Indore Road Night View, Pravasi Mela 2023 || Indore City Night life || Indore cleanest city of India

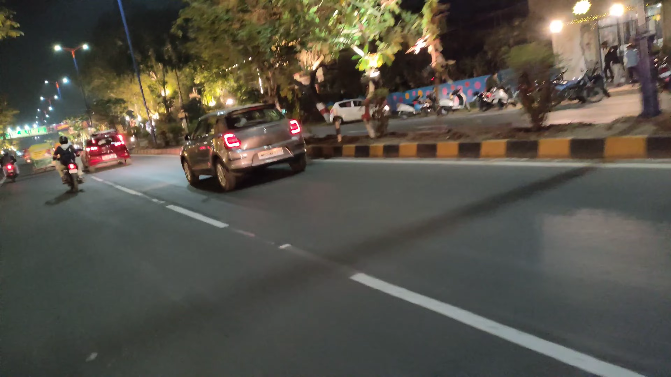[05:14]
दोस्तों आप यहाँ सड़क को भी देख सकते हो, सड़क में आपको जरा सी भी धूल नजर नहीं आएगी। और इंदौर को इसीलिए सबसे साफ सुथरी सिटी नहीं कहा जाता। सड़कें देखो आपको एकदम क्लीन सड़कें मिलेगी यहाँ पर।
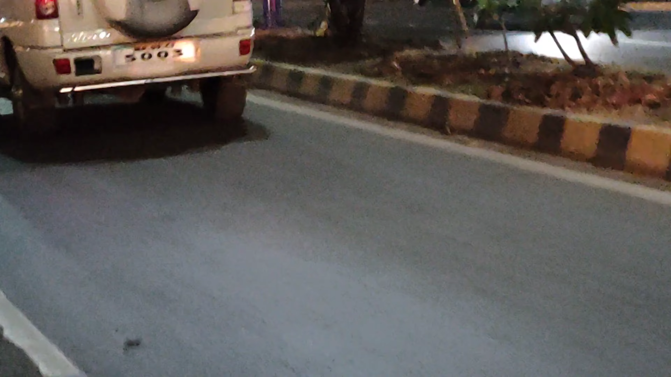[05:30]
हाँ जूम ही कर लेते, कोई दिक्कत है, देख लो भैया सड़कें देख लो, कोई कचरा नहीं दिखने वाला आपको यहाँ पर।
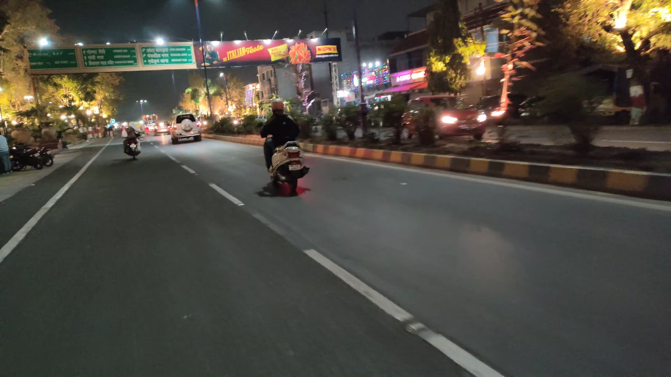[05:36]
इंदौर की सड़कों पर आपको एक भी कचरा नहीं मिलेगा, धूल भी नहीं मिलेगी, धूल भी नहीं मिलेगी, धूल भी नहीं मिलेगी।
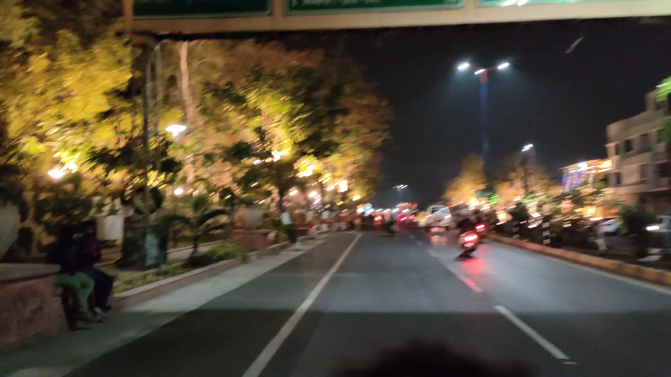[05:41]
इसीलिए इंदौर नंबर वन आता है।
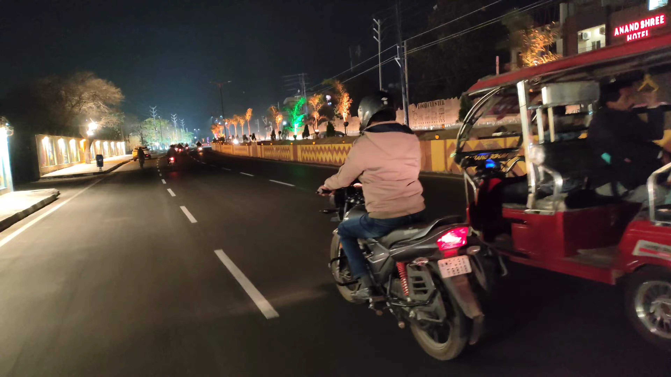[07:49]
हैं, हमारे विकास भाई यही आसपास की कॉलोनी में रहते हैं। ये फूड कल्चर, टेक्सटाइल हब, ये फूड कल्चर है।
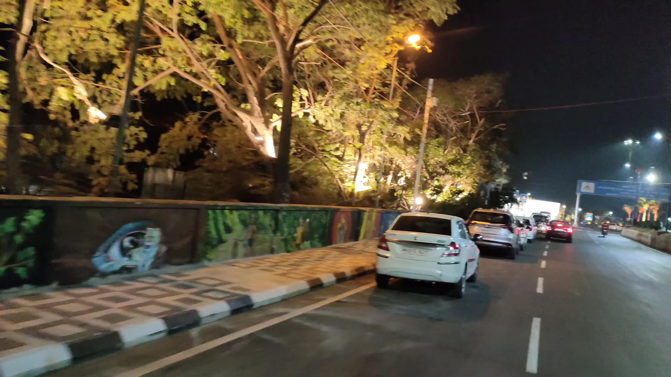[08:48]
जितने भी पैसेंजर, उनके रिश्तेदार या फ्लाइट से आएंगे उन सबको यहाँ से पिकअप किया जाएगा। तो ये है देवी हलिया बाई होलकर एयरपोर्ट।
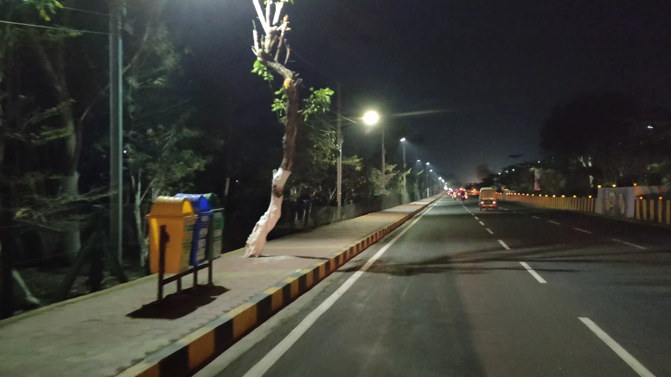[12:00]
गांधीनगर की ओर ये रोड ले जाता है आपको बीजासन होते हुए।
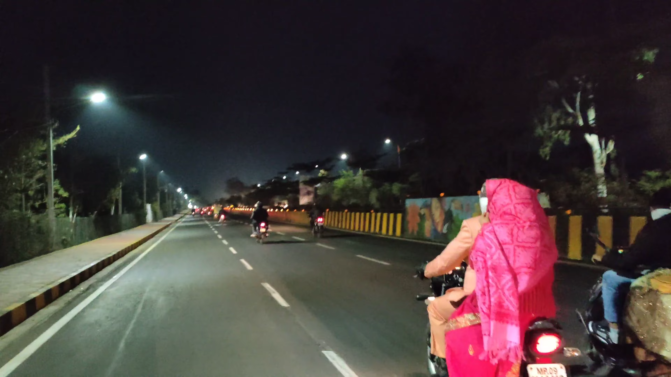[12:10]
सुपर कॉरिडोर, सुपर कॉरिडोर इधर ही है बहुत सारी आई थी रोड।